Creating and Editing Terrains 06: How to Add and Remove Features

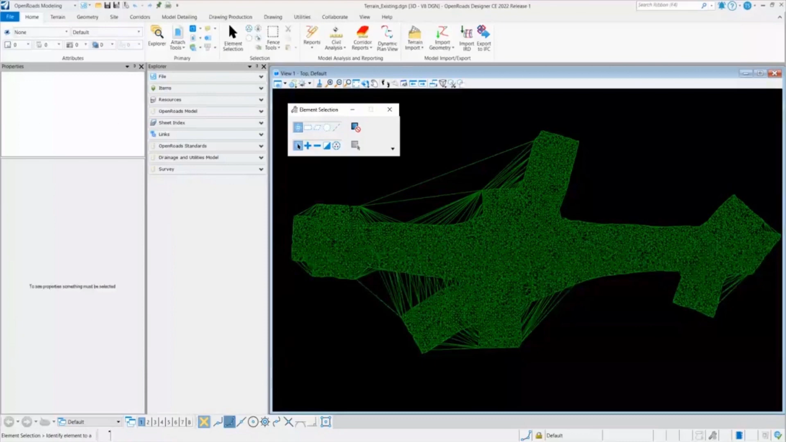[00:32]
So switching to the software, here I am in a terrain file and I
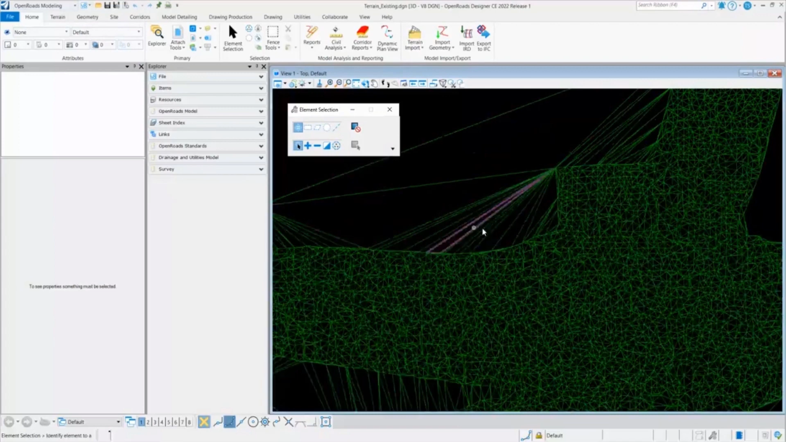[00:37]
will go to the drawing and select the place smart line.